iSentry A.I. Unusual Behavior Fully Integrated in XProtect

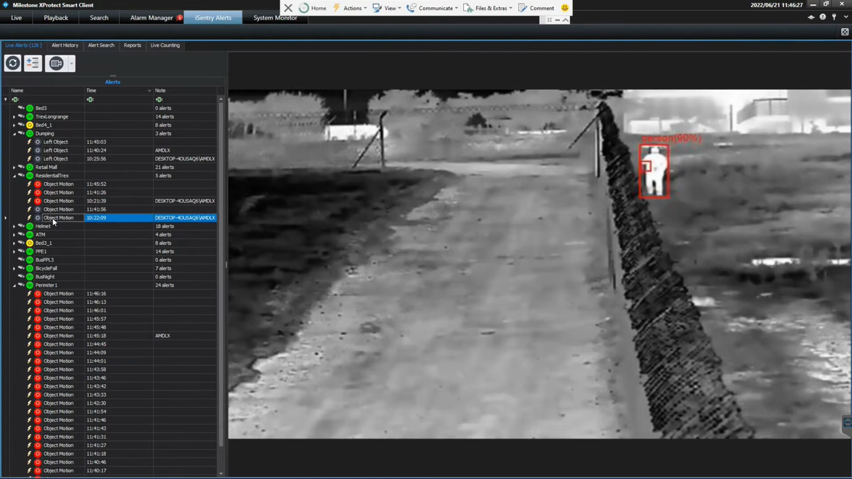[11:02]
But if we don't, we don't want to dismiss it. We still want to put it in front of an operator to double check because at night, we might not be able to classify a person. So, I'll show you the use case. If I click on this, you can see there in the distance we're picking up something, right?
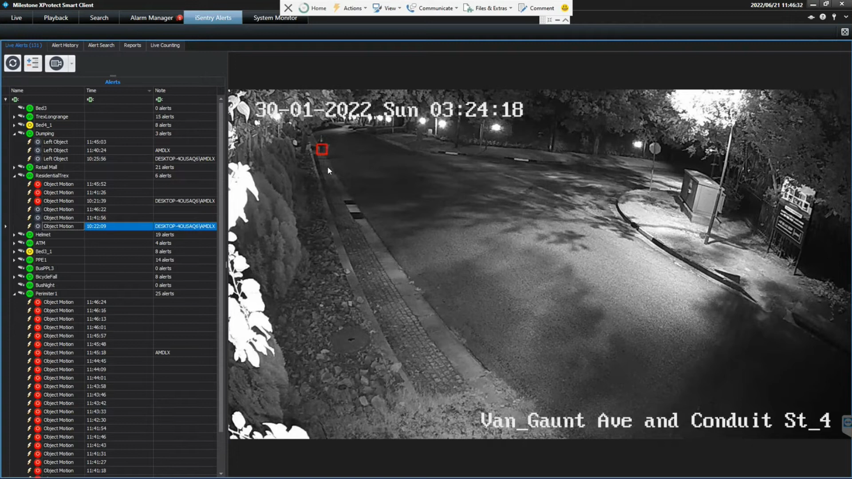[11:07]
But it's not necessarily clear what that is, right? But if you start playing the video, right, there we're detecting the person. And this is Trex Light, mind you.
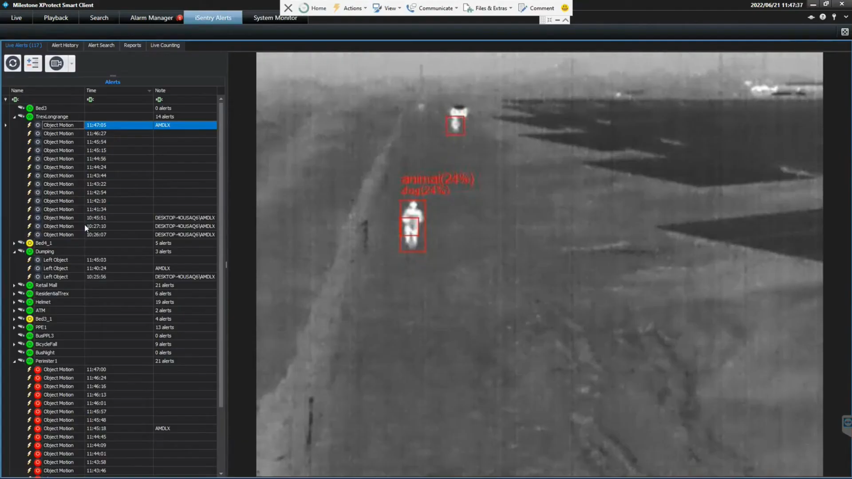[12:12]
This is actually not far enough. Let's see if we can get one that's nice and far.
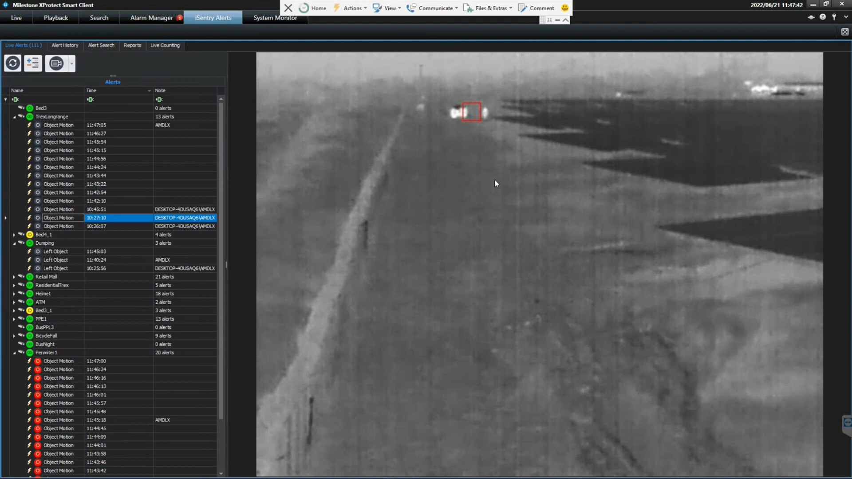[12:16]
So, there you can see we have an alert. That car is about 700 meters away. Now, mind that this is a standard thermal camera.